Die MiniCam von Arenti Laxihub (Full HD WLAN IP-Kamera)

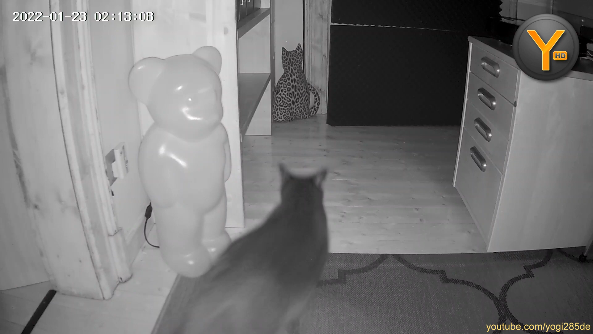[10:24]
Aber wir schauen uns auch noch mal eben genau hier unten die Einstellungen der Kamera an.
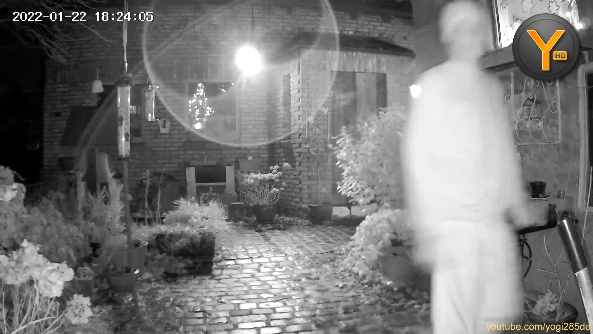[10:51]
Ein Alarmbereich kann im Bild festgelegt werden.
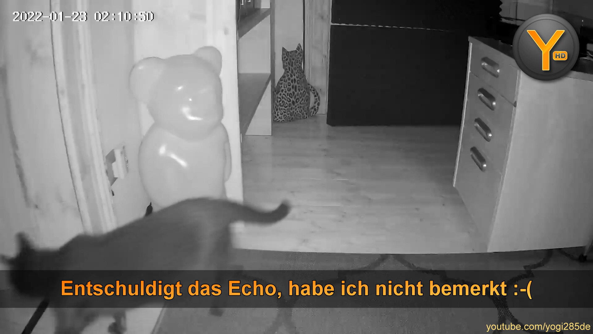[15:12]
dass das hier möglich ist und man das Videobild so zum Beispiel auch in andere Smartphone-Apps und weitere Hard- und Software einbinden kann.